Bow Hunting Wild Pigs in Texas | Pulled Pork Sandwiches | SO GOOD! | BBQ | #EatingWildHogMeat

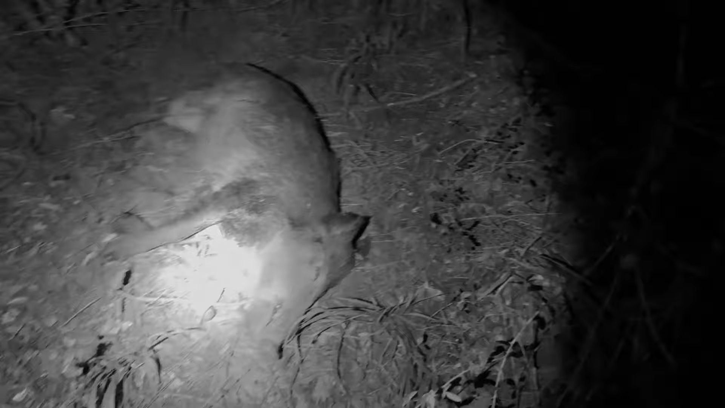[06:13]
That's the exit. And that's the entrance. All right, let's get him drug out of here and cleaned up. What an incredible day that was.